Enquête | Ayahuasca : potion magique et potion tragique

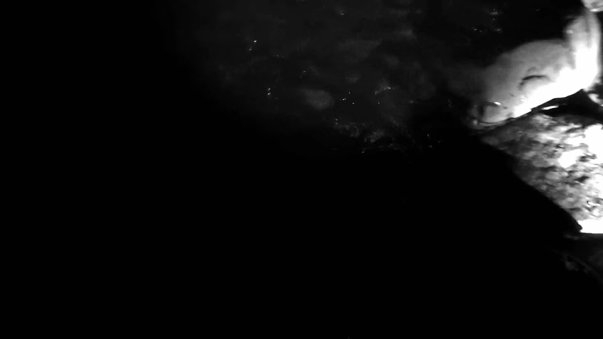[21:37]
« Ça devient sérieux. Quand il a saisi un couteau, j'étais terrifié.
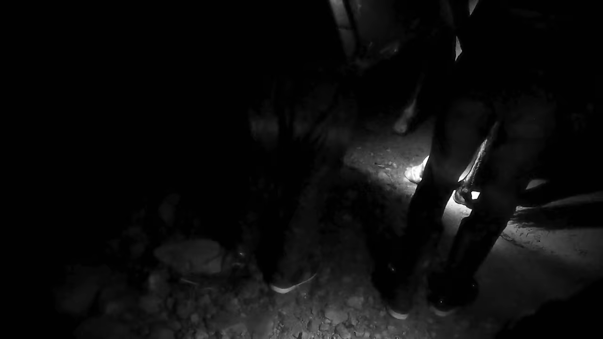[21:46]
» Au bout d'un moment, Joshua parvient à lui arracher le couteau et le tourne contre son adversaire.